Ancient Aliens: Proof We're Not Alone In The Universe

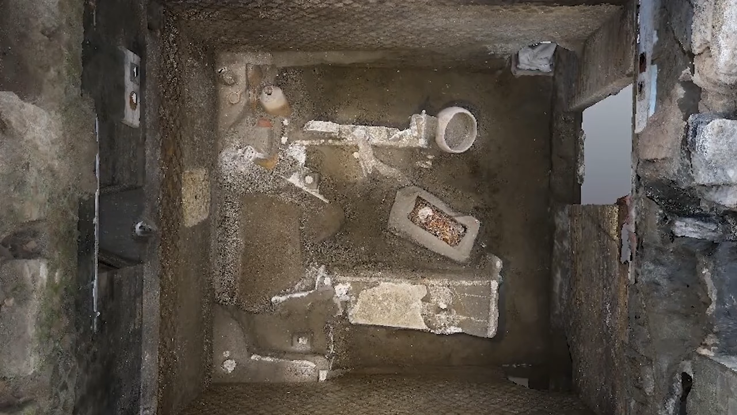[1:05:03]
Recently, a tiny cramped room with 2 beds but only one mattress was discovered in a wealthy suburb some 2,000 feet north of the walls of the ancient Roman city,
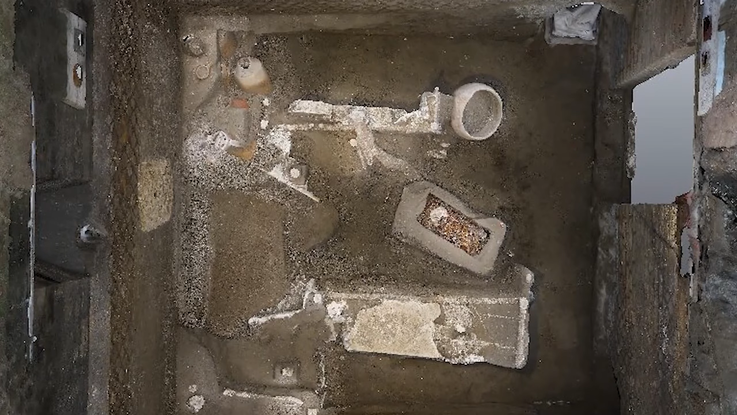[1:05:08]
which was wiped out nearly 2,000 years ago in AD 79.